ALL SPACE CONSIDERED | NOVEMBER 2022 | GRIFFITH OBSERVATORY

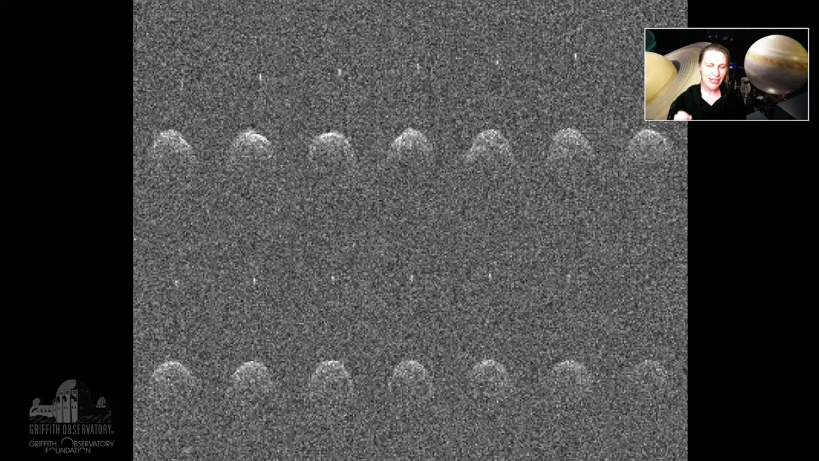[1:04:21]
This image here is the data from Arecibo. It sent radio signals out, it captured them back, captured the reflections, and you can see that there's the larger object and the smaller object. That's the that's Didymos and Dimorphos, the tiny little moon. And this data was
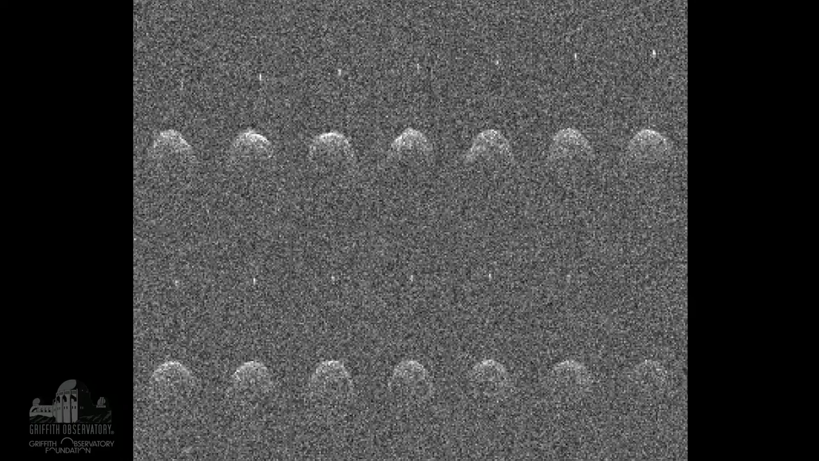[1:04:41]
absolutely crucial for not just picking the DART mission, but for realizing that we needed the DART mission. Arecibo is responsible for finding oh so many of these asteroids.